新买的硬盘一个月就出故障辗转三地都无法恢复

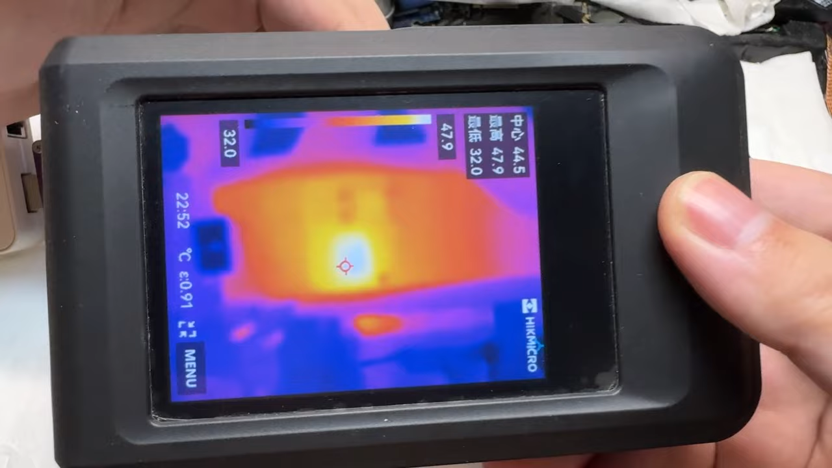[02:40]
On screen: spot 44.5°C, max 47.9°C, min 32.0°C
主控并没有明显的发烫这个温度接近50度算是比较正常的工作温度吧刚才我又多看了一眼这个金震这个